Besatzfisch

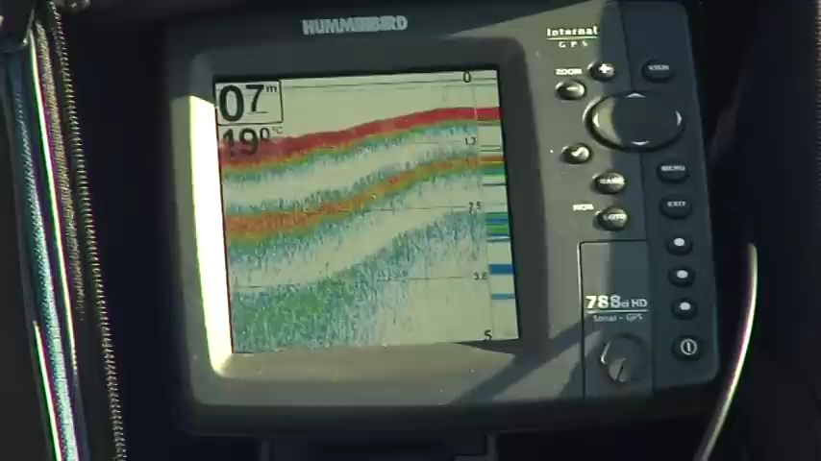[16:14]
On screen: depth 07 m
was insbesondere für Junghechte von großer Bedeutung ist. Mit diesem Echolot nehmen wir die Gewässerbodenstruktur auf.